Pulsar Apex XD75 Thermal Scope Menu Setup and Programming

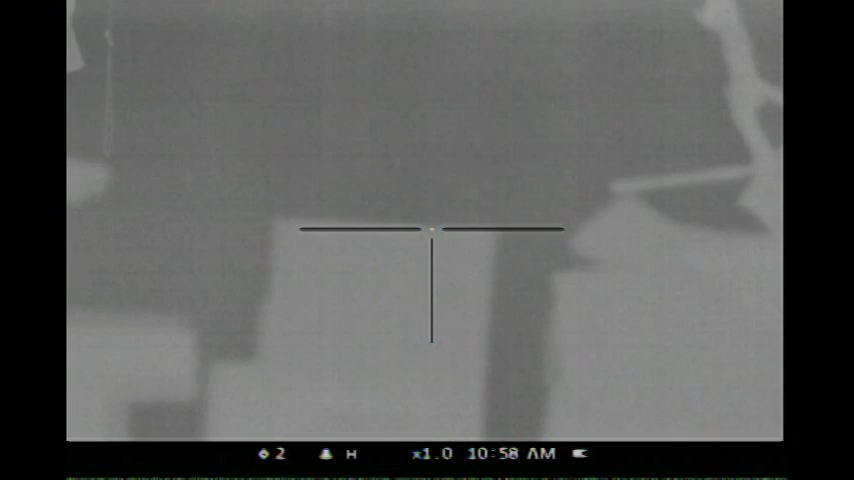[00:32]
So, I've got the Pulsar Apex XD75. I'm running to my mini DVR, I just hit the semi-auto calibrate. So on the rotary thumb wheel switch, just depress it until you get to the M1 setting. First setting is the mode. You can select mountains, forests. I typically go forests for hunting in the Midwest here. Hit the button once to accept it.
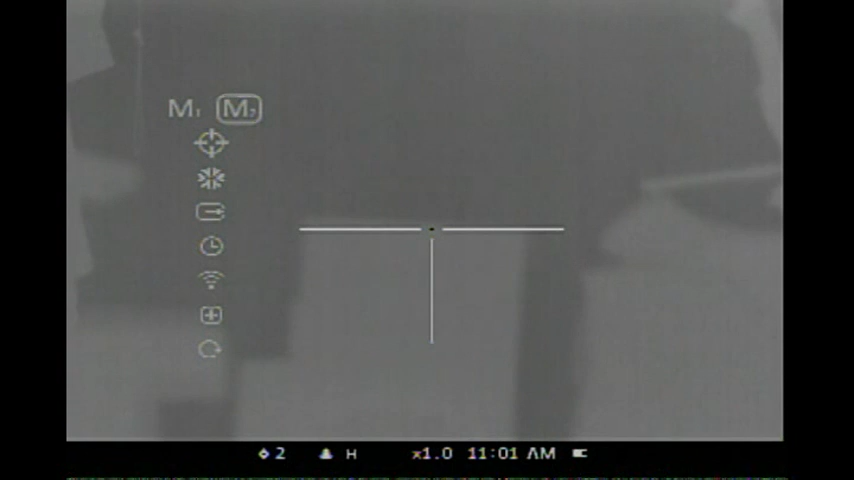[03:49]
Okay, accept that. There's a snowflake.
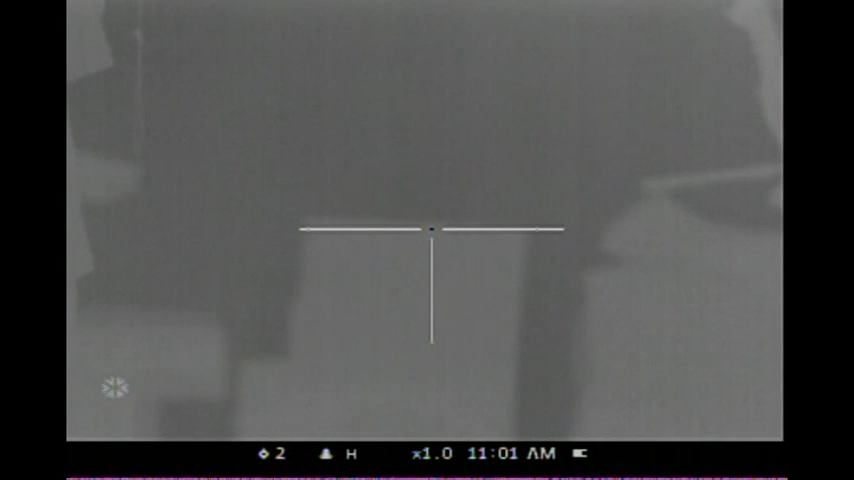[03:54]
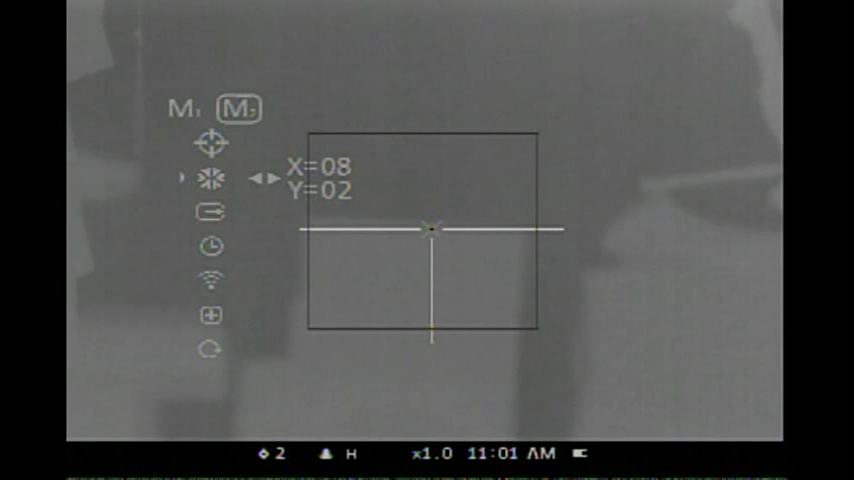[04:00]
Okay. Okay. This is for the guys that like to do the video. NTSC is typically United States. PAL is European.
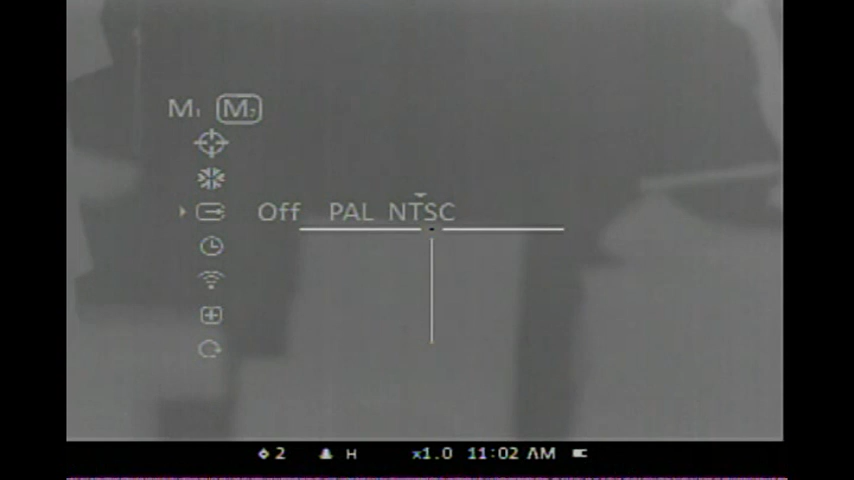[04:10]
Stick with NTSC. There's your clock setting.
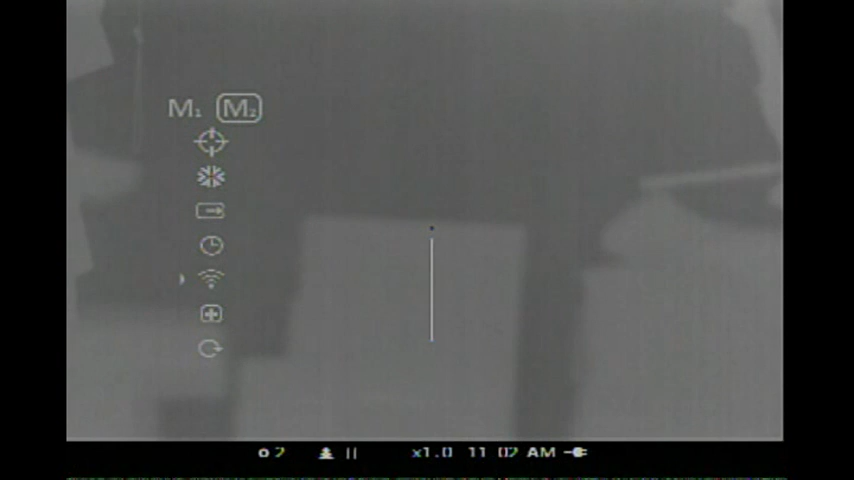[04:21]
This is your Wi-Fi for your remote control, which I also use as well.
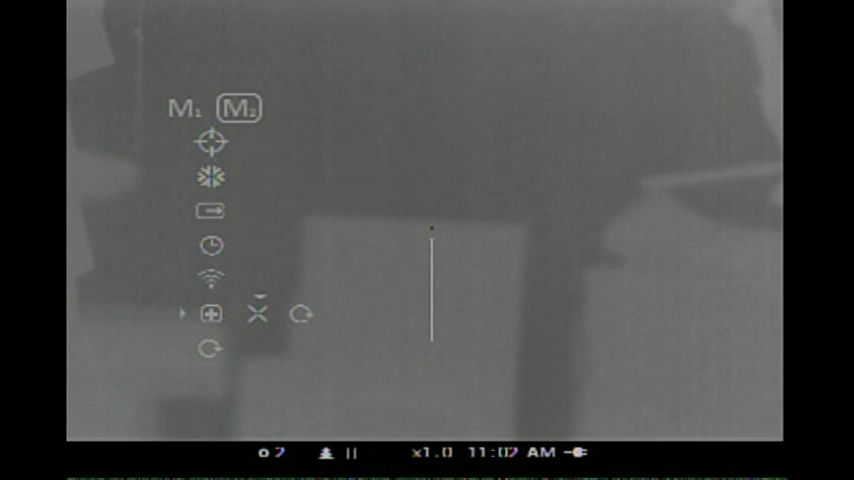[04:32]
That's your one shot zero function. I do not use that. And the last one is to reset your factory default.
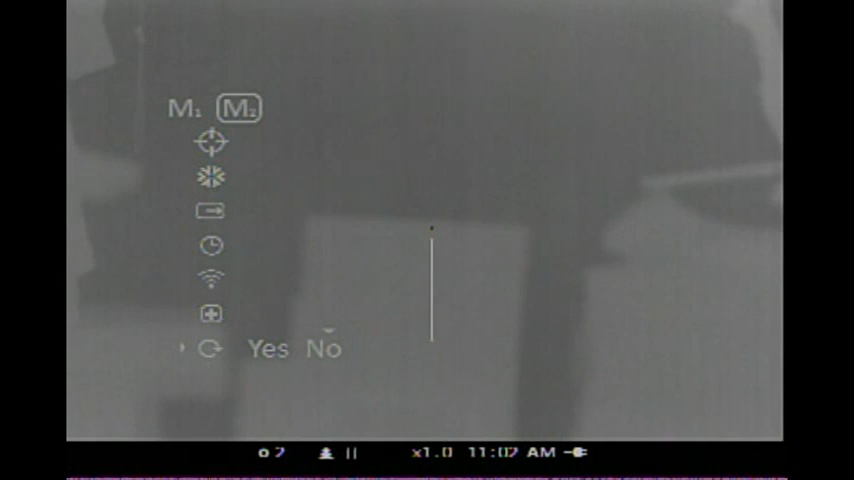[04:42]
So, like I've stated previously in other videos, set up on the menu selections for the Pulsar line of thermal scopes and monoculars, they're the same.
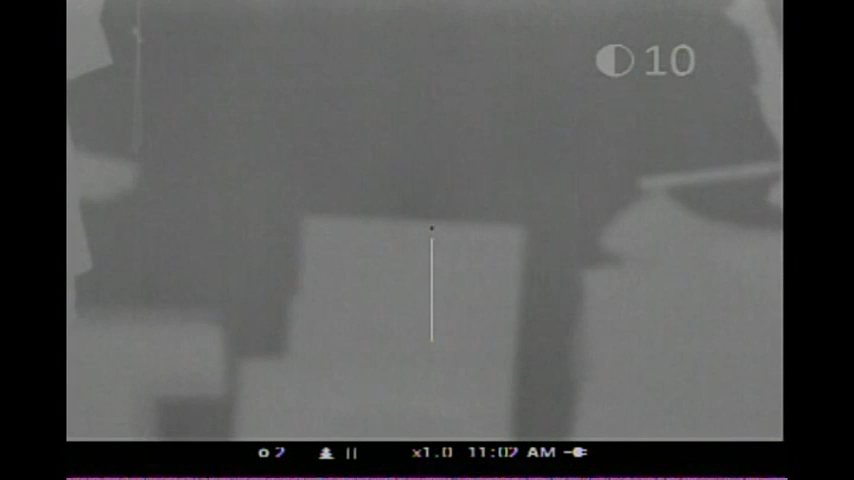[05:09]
Press again, there's your zoom feature. So, that's it. Hopefully you enjoyed the video. Thank you.
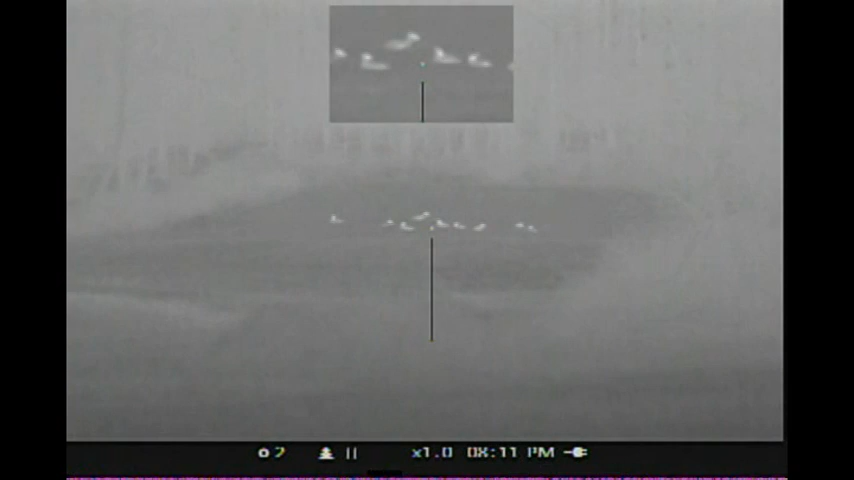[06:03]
There's one man with Pulsar Night Vision. Talked about a Christmas movie. still clear. This is the Pulsar Apex XD75 with the OLED display.
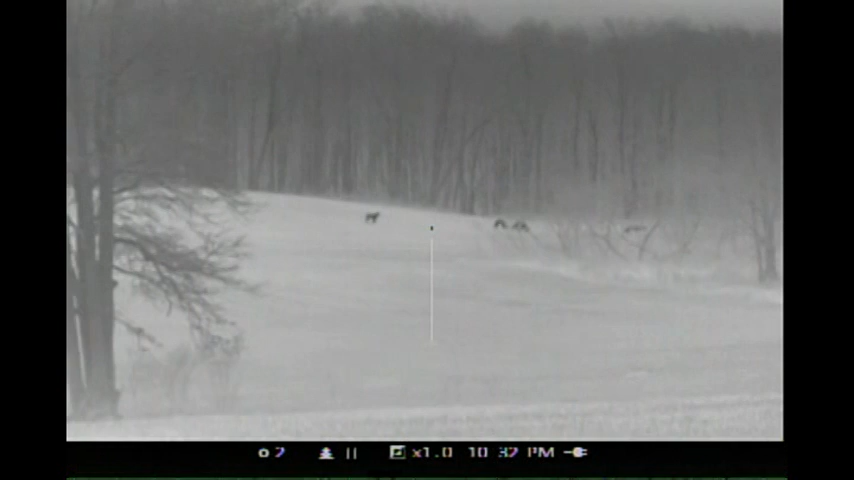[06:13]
Phenomenal.
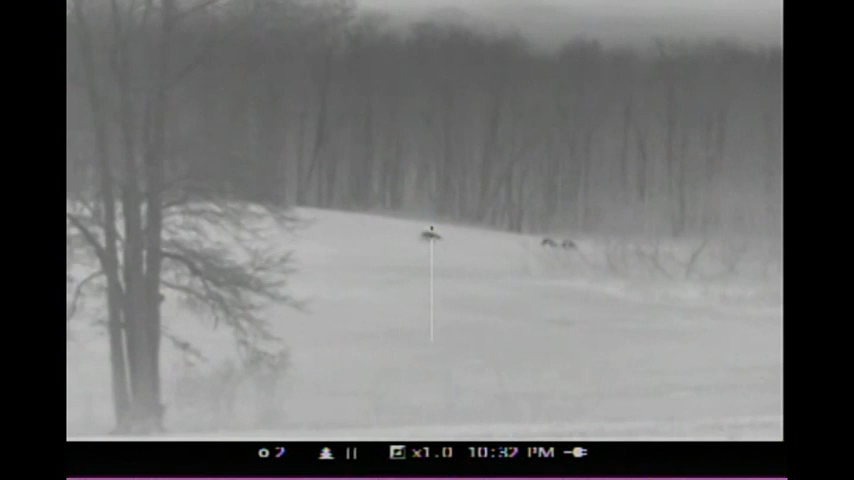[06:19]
Those deer are in excess of 600 yards away I'm guessing. Definitely can make them out. Try to focus on the pet there.
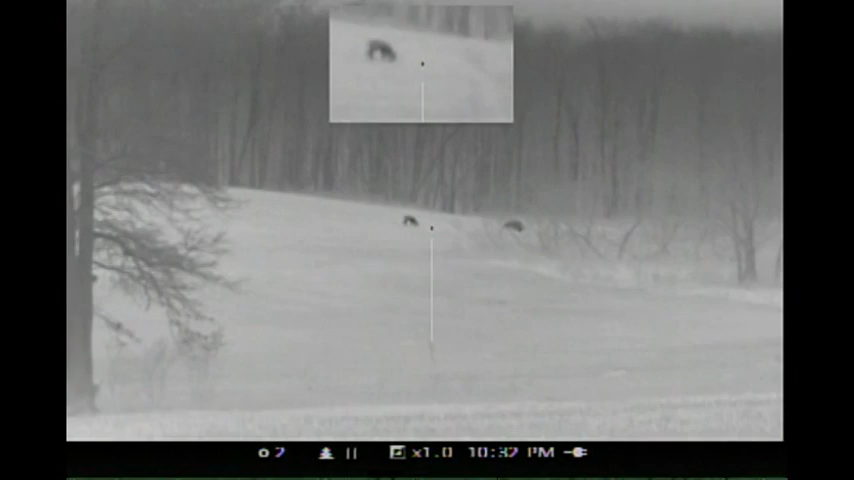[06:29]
What a beautiful evening.
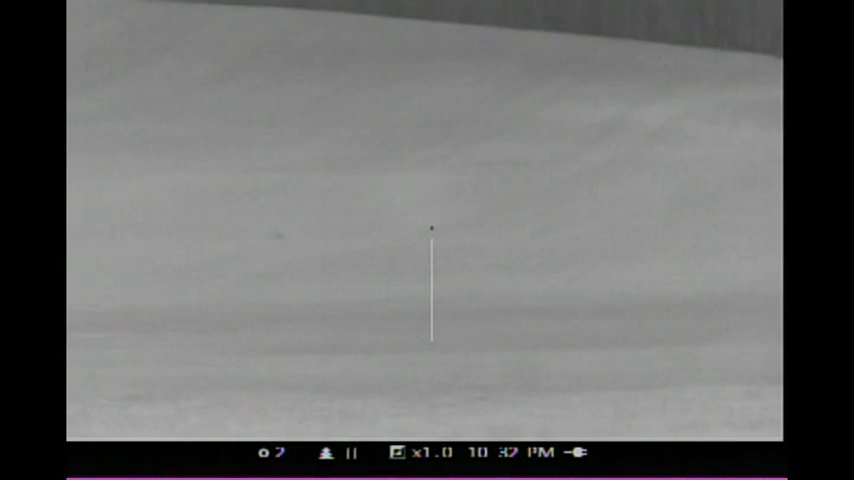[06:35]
My buddy said he just seen an owl. There's an owl just sitting right there in the field. Another animal back there. Not sure if that's a deer or not.
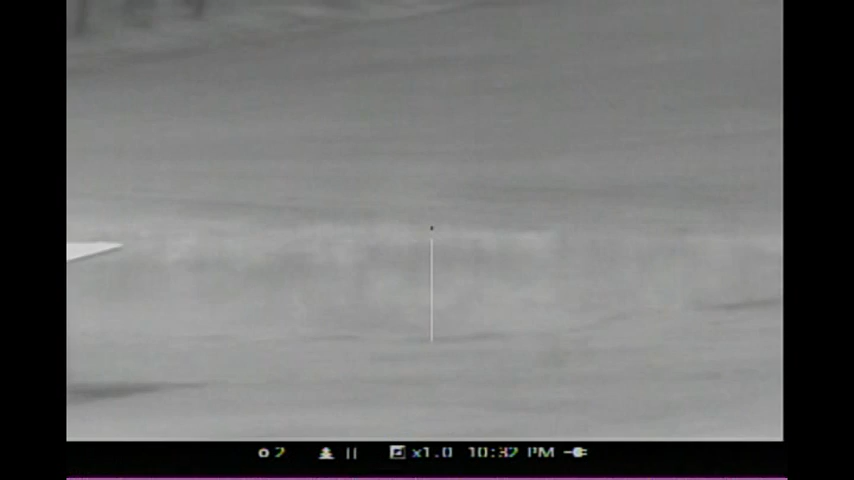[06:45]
We'll show you just how clear it. Look at this building.
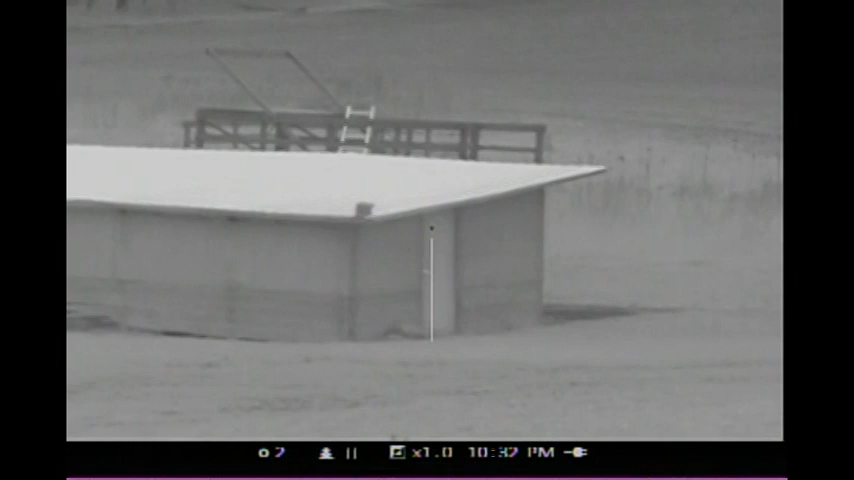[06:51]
I mean that's just phenomenal. It's 10.33pm. Look at that.
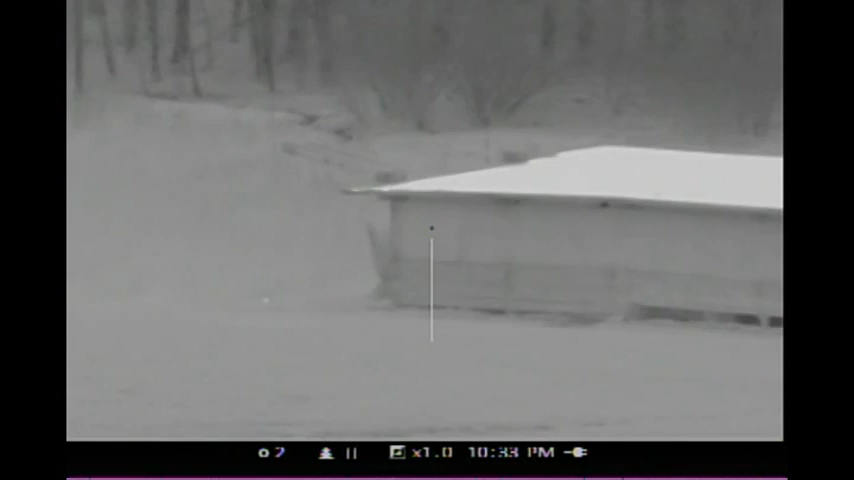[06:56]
It's just like day time. Look at the woods.
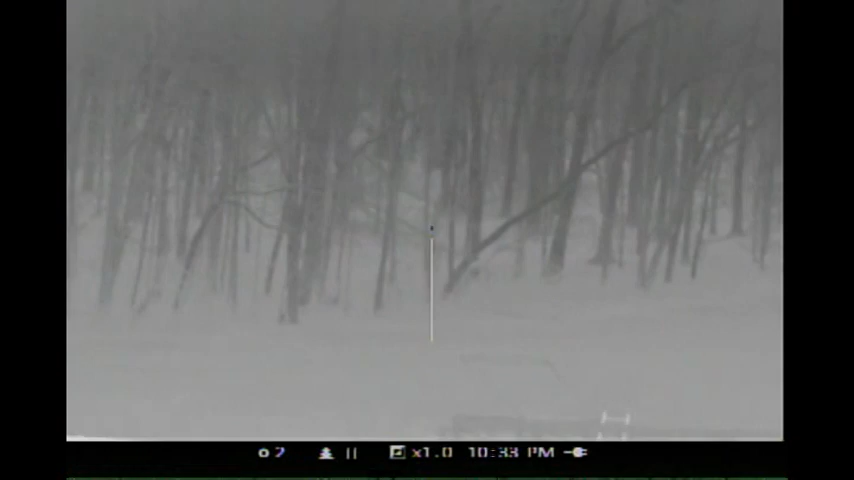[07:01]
These woods are probably 300 yards away easily.
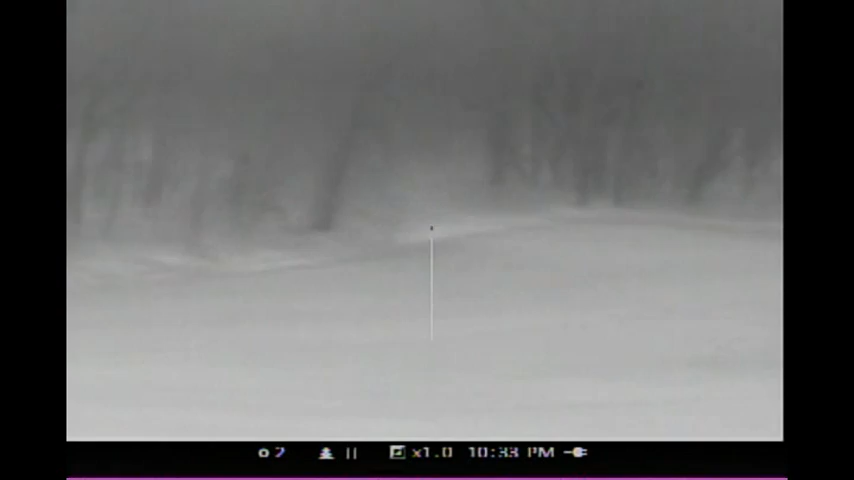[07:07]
Start scanning.
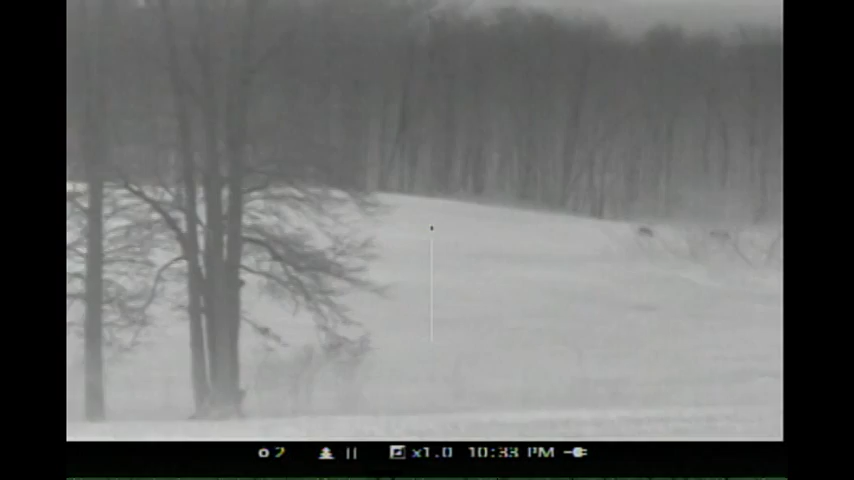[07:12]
Steer. Those woods up top of the hill.